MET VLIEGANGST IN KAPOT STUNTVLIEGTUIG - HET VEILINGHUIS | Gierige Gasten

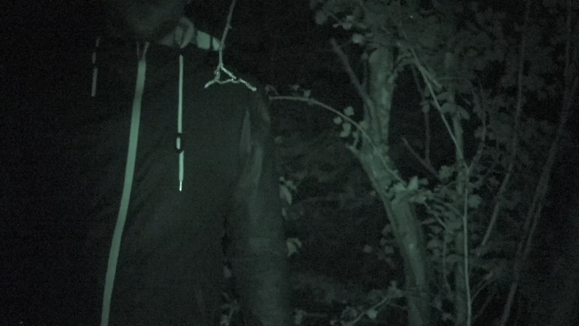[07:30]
Niels. Maar de productie is nu ongeveer 5 minuten weg. Na 5 minuten mochten we de blindsvolts afdoen. Dus dat gaan we nu doen. 3, 2, 1. Oh, we zitten in het bos. Wat een verrassing. Dat was nog niet duidelijk. Ja, ik zie daar een pad.
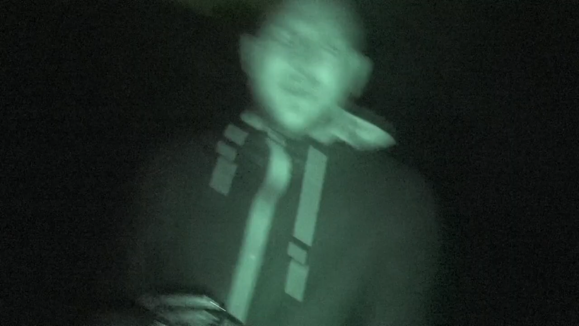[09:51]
Hey, Jossa. Ja? We staan nu op een pad. Midden in de fucking wildernis.
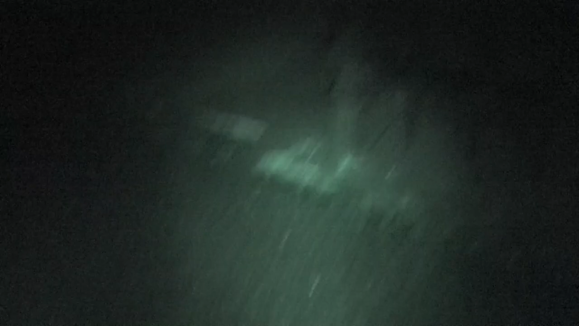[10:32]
Wat is daar, joh? Ja, weet ik veel, ouwe. Goedend hart.
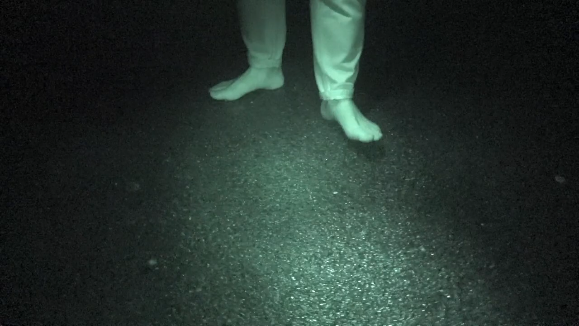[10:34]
Wat is dit?
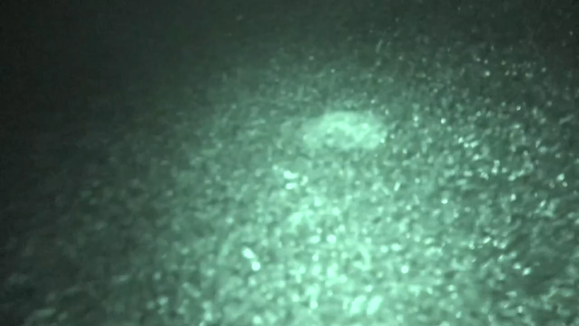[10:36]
Dit is een slak, pik. Ik sta weer op een slak. Met mijn blote poten op een slak.
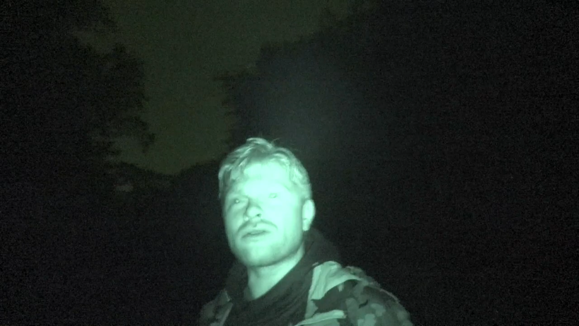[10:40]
Even serieus.
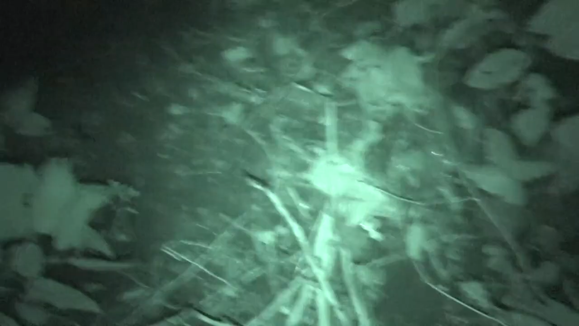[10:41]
Waar ben je? Oh, daar ben je.
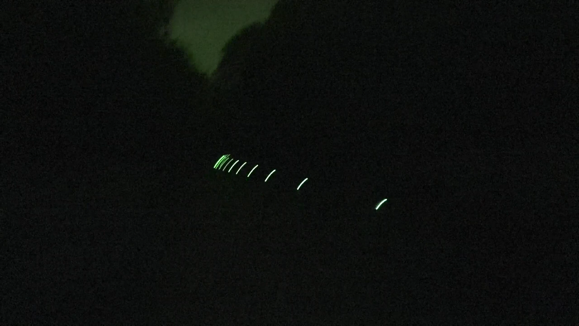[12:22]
We hebben hier een pad gevonden. Daar heb je lichtjes. Ik vind dat we wel een veilig gevoel geven. Ja, laten we het volgen. Dus we gaan dit pad gewoon lekker volgen. Op onze blote voetjes zijn we al in ieder geval iets uit het bos.
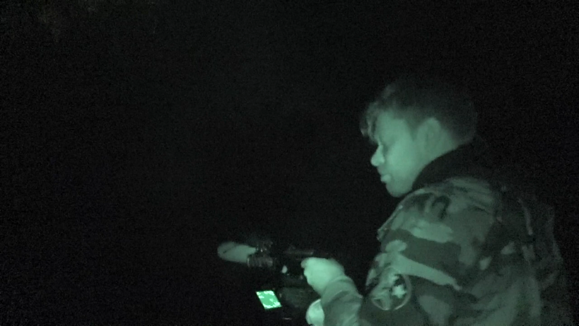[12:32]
Dat heeft ons al een uur gekost. Dus ik ben er wel blij mee. Wat jij, Joost? Ja, als we dit pad volgen, dan zijn we er gewoon.